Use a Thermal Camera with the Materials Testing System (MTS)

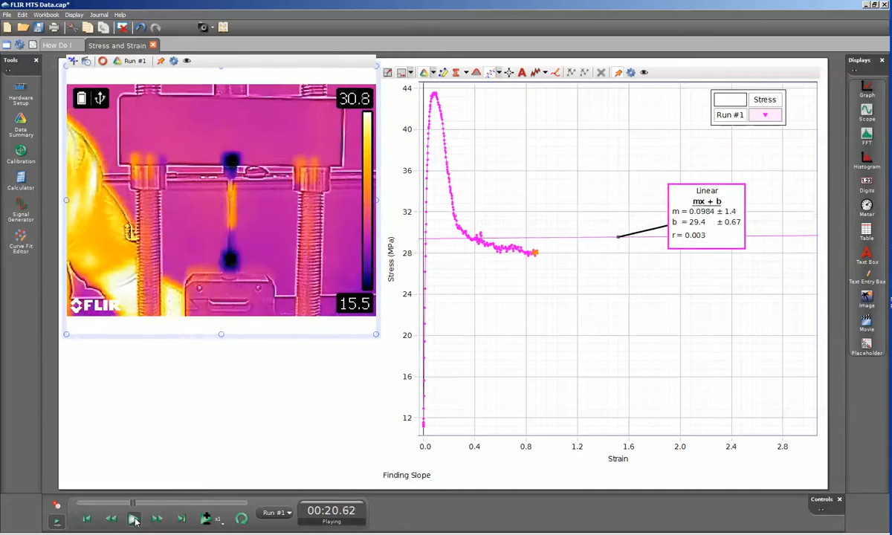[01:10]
And we can see from the thermal camera that the primary deposition of energy happens in the deforming region that's going from the original cross-section of the sample into the much thinner-necked region of the sample. Because of the large ductility of the polyethylene sample, you can see that it will stretch for a great distance. And you can see the primary heat deposition is at the very end of the neck. And then as time goes on, the heat is lost to the air around it. And you can see that there's actually very little temperature change at the very ends of the sample, where the threads are, where they thread into the cross-head and into the load cell at the bottom of the experiment.
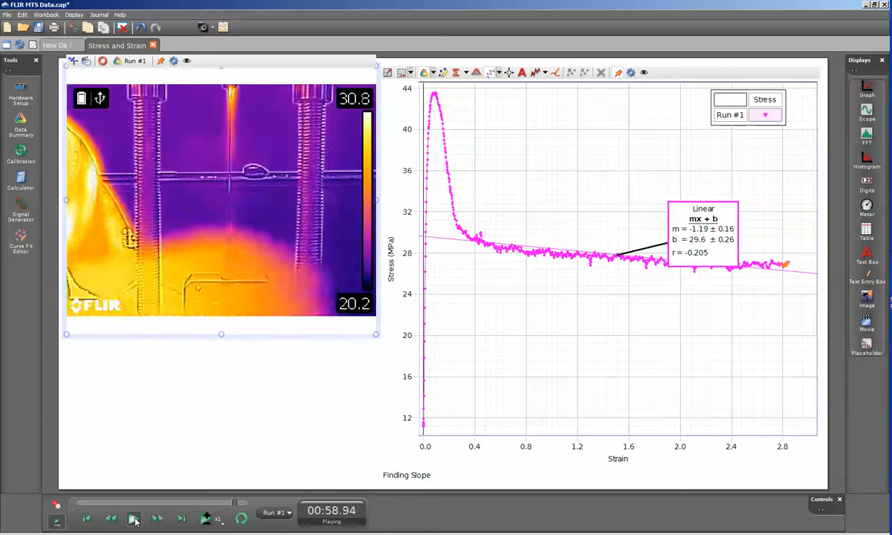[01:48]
So you can see that the neck is very, very stable and that the load that's required to continue deforming the sample remains pretty much constant through the test once the neck has been formed.